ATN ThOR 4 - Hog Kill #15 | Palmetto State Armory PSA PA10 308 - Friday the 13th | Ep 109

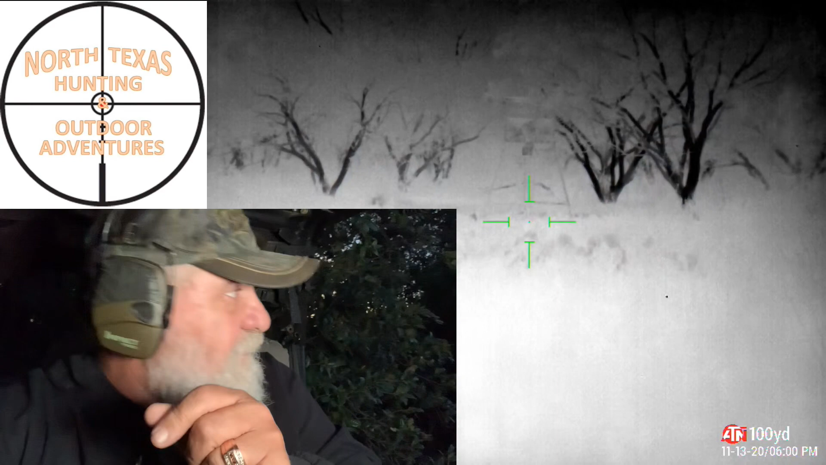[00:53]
It's getting dark. Let's see what happens. Right now is the perfect time for a thumbs up. All right folks, I'm going to switch over to green hot. It's right now at 6 30. I like the green hot at night. All right, I'll be back with an update. Hopefully there's hogs will show up here shortly. Perfect time for a thumbs up guys.
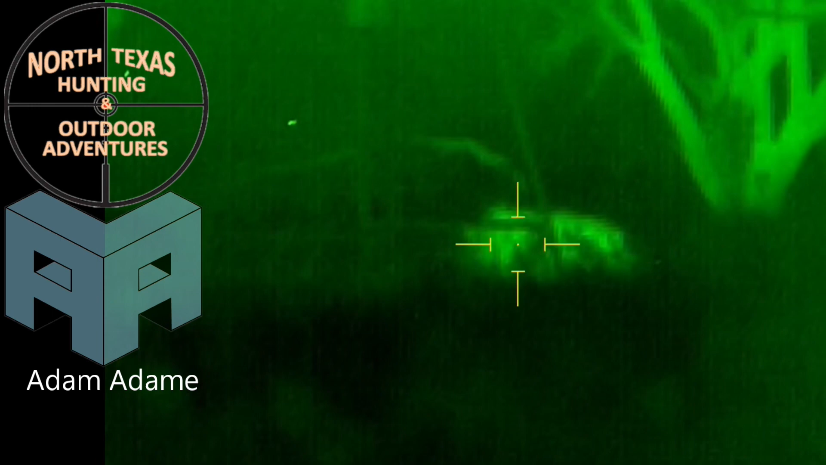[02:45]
With the ATN Thor 4. Hog kill number 15.